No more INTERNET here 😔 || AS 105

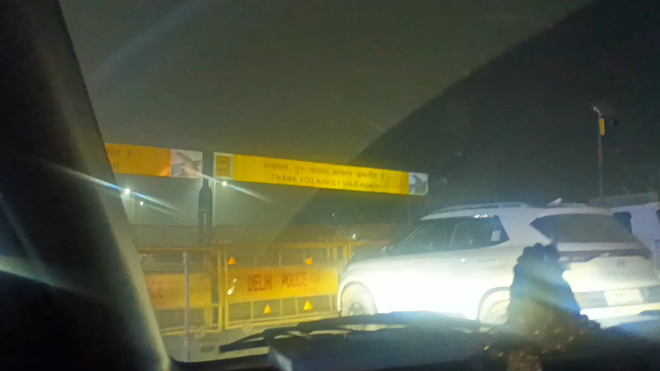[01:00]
धन्यवाद, पुनः आपका आगमन प्रार्थनीय है। गेट तो खोलो भाई, अगर बाइक रहता तो शायद निकल जाता एकदम उधर से।